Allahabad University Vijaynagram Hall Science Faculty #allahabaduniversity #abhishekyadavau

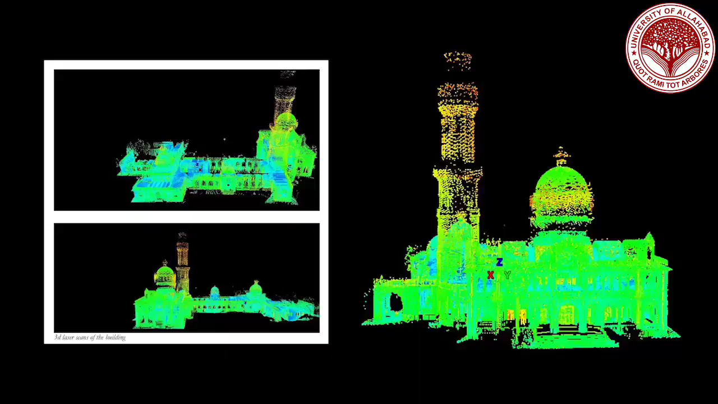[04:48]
A high-tech 3D laser survey was carried out to understand the building damages in depth.